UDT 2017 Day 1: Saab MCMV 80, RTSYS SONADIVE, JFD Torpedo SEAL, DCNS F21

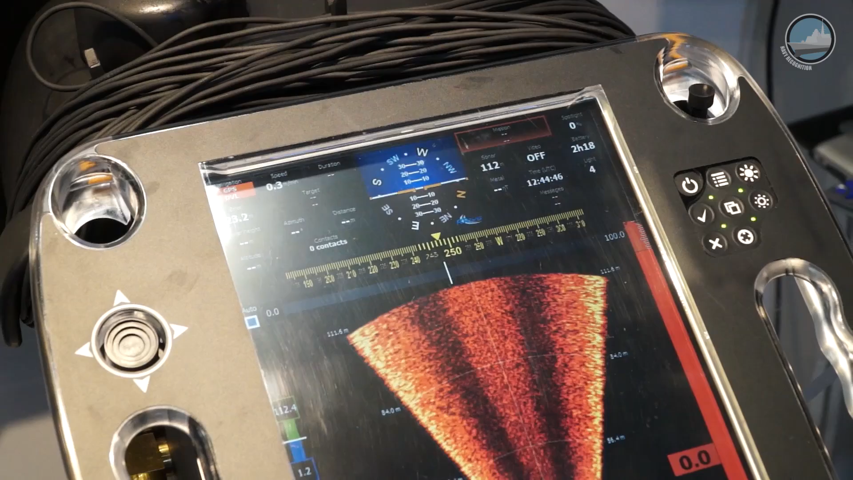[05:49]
Here on the screen you can see a picture with a picture with a view with a sonar information and map information.
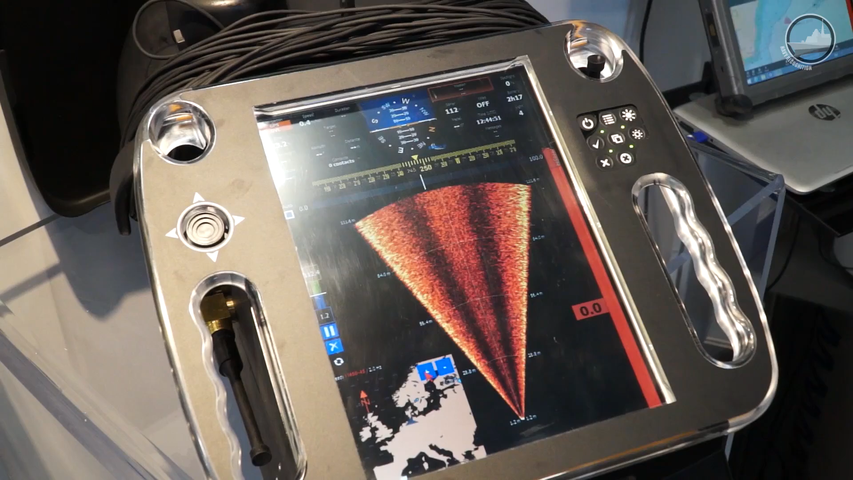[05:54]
And the dashboard here is for the for the diver. Diver is very, the system is neutral at sea.